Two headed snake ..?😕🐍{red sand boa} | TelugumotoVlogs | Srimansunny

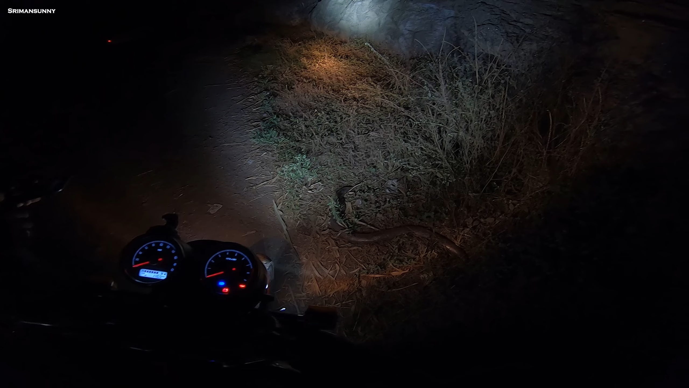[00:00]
ఏందది రెండు తలకాయలు పావు ఏ చల్ ఏ అదే అది ఏ జరిపోతా అనుకుంటా
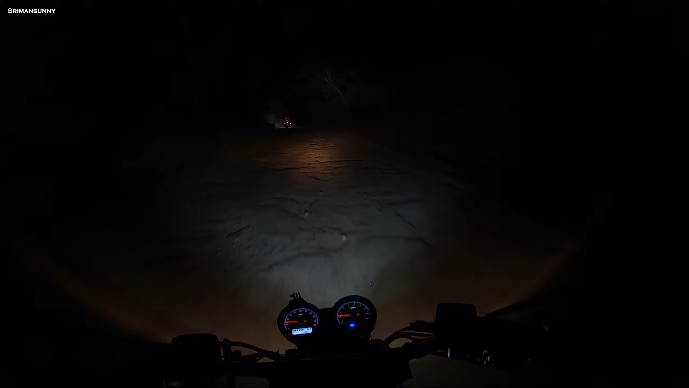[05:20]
మళ్ళీ రోడ్ స్టార్ట్ అయింది దరిద్రంగా. మళ్ళీ ఇదే రోడ్, ఇది ఎంత ఉందో తెలియదు. లిటరల్లీ చీకటి ఉంది, సేమ్ అడవిలోకైనా పోతున్నాము. ఫరెస్ట్ రోడ్ కనిపిస్తుందా మీకు?
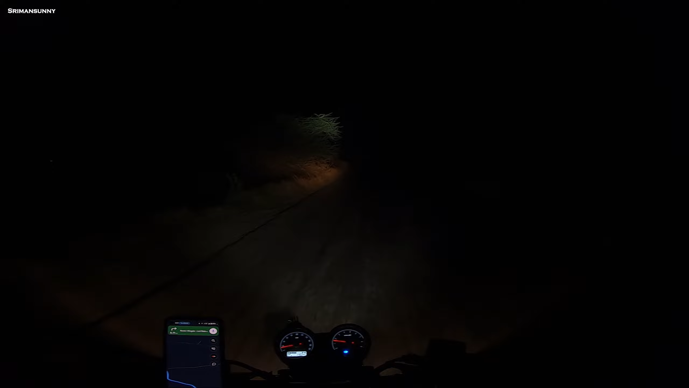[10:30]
ఇక్కడ దాకా కొడుతుందా లైటింగ్? కొంచెం స్ట్రైట్ వెళ్ళి మీకు చూపిస్తారు, రోడ్ స్ట్రైట్ ఉంటాయి, టర్న్ తిరిగేసినాక స్ట్రైట్గా ఉంటుంది. ఇప్పుడు ఇప్పుడు చూపిస్తాను నేను మీకు పవర్ ఆఫ్ హెచ్జేజీ.